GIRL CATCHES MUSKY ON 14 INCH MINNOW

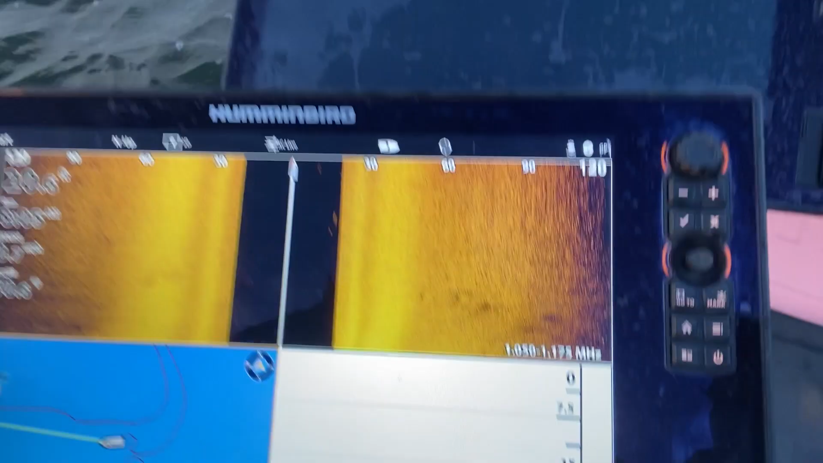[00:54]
Big mark on the 2D, and then you can see the real big fish right here on side imaging.
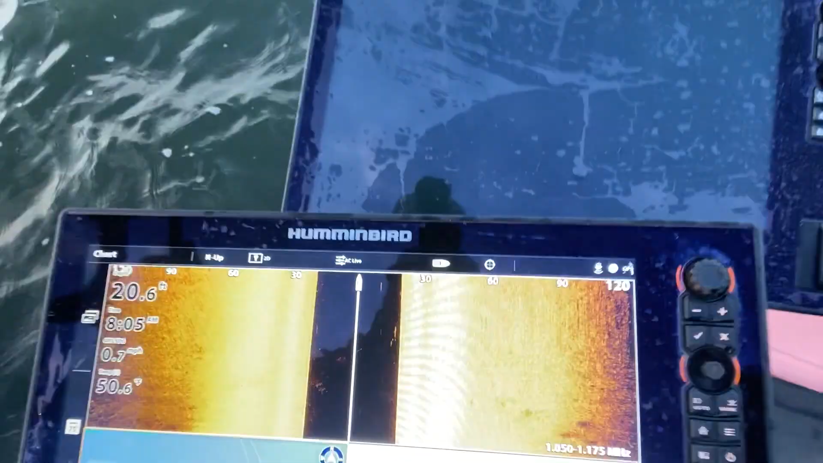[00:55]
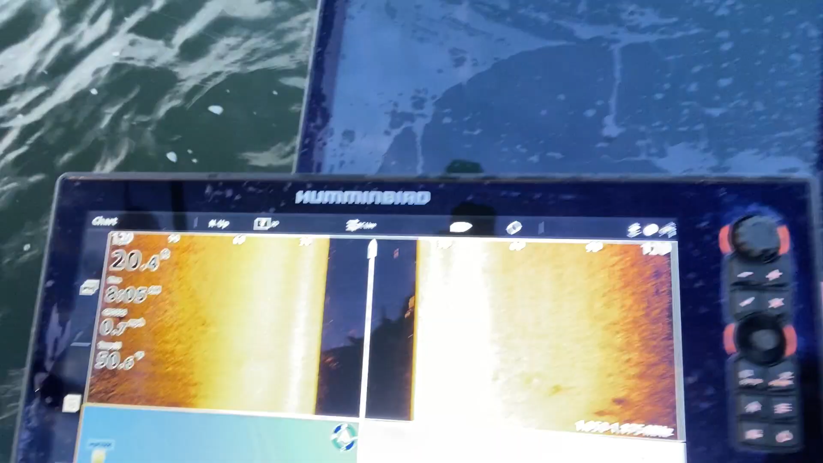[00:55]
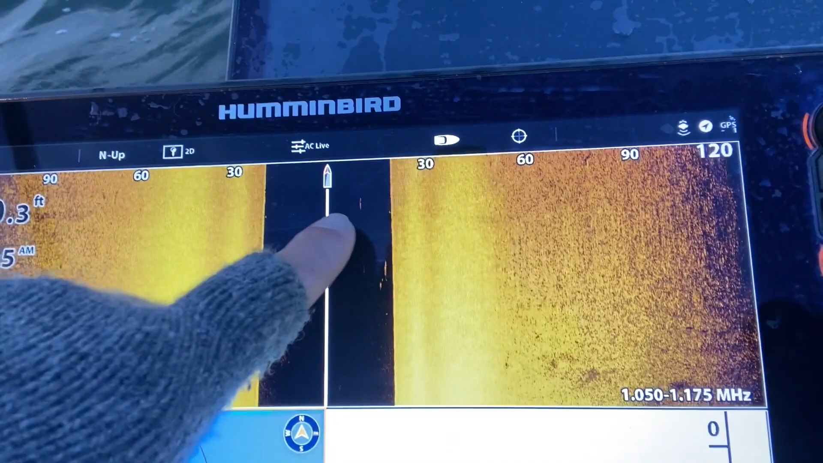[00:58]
And then our sucker's actually right here. So maybe drop that sucker down and touch it. Well, we're going to see what we can do today, guys. I got a good feeling.